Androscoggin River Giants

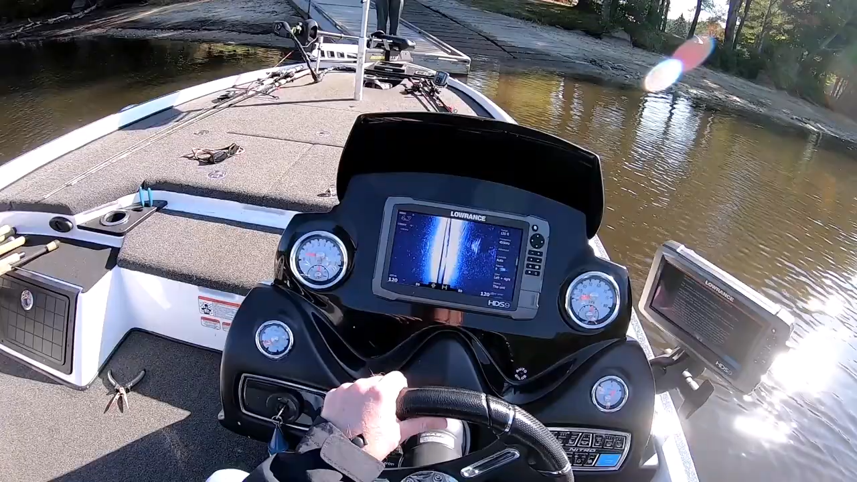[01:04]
I wonder if it looks like this downstream. It's pretty muddy here. Maybe rattletraps are going to be the thing. We got a fish right here. Down in 25 feet of water. I think those are all small balls. They don't look big enough to be pike. It's like tide water.